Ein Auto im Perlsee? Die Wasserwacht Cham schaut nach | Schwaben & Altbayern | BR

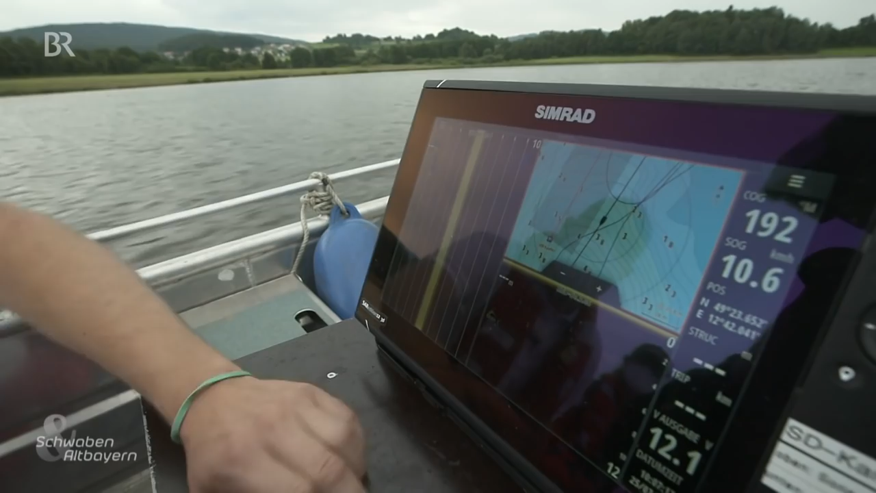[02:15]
On screen: speed 10.6 km/h
Anhand von der Bootslinie sieht man dann quasi, dass wir dann zu diesem Punkt hier,
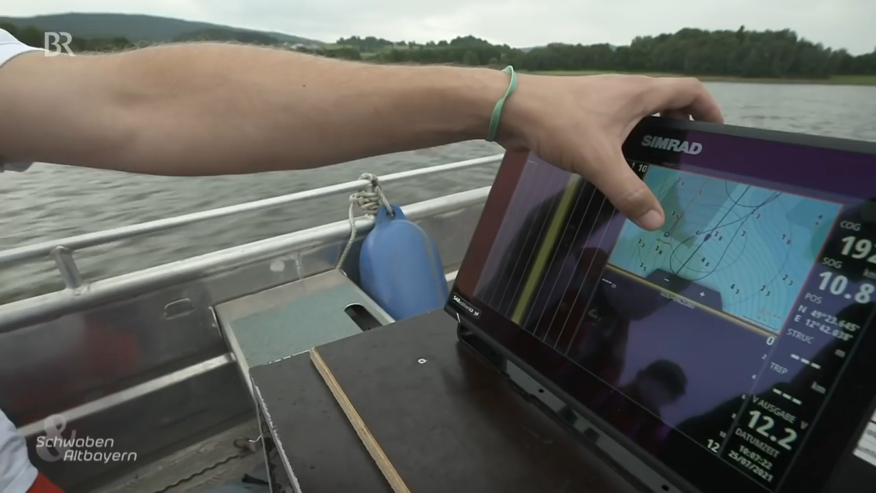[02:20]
den wir momentan als VW-Käfer tituliert haben, hinfahren. Dann stoppst du mal auf und dann lass ich mal Sonar rein.
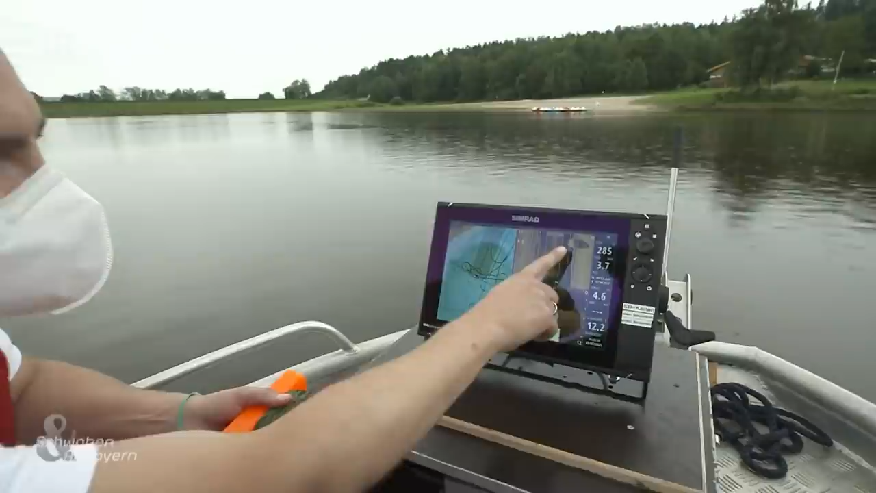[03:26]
Und man sieht jetzt genau, man fährt jetzt genau drüber, weil jetzt auf der rechten Seite und auf der linken Seite ein Teilstück von dem Gerät ist.
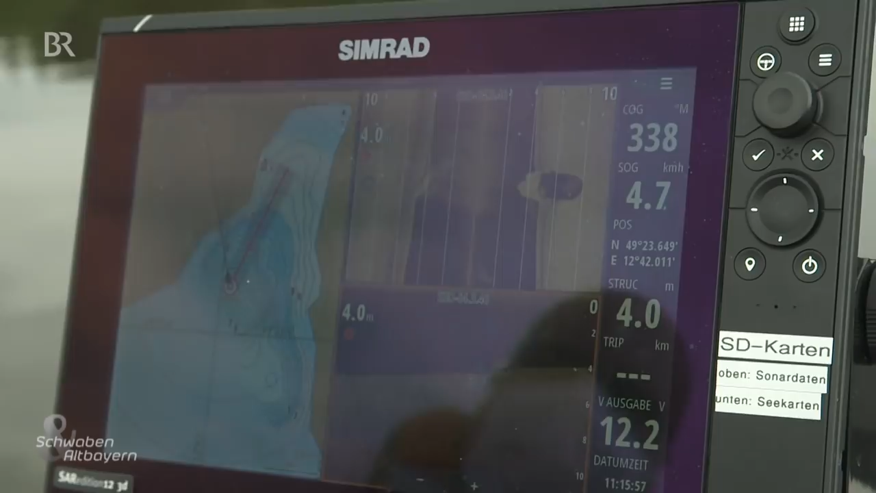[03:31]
On screen: depth 4.0 m, speed 4.7 km/h
Hier also könnte ein VW Käfer am Seegrund liegen.